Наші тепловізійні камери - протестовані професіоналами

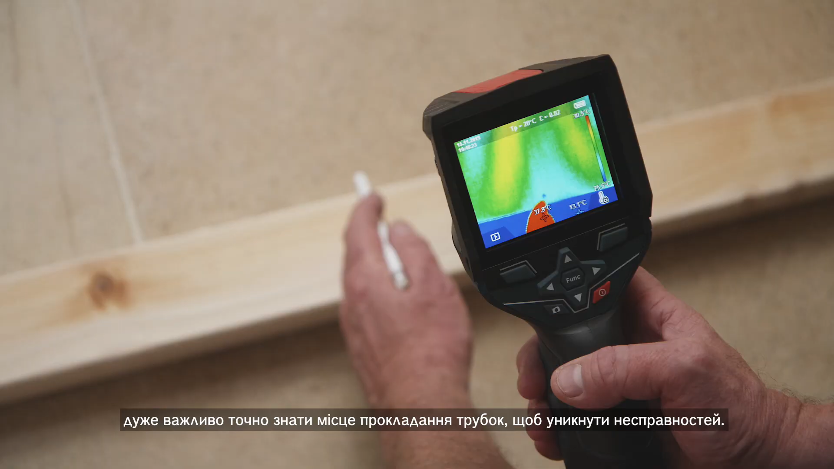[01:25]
to avoid the disaster of going through one of those pipes.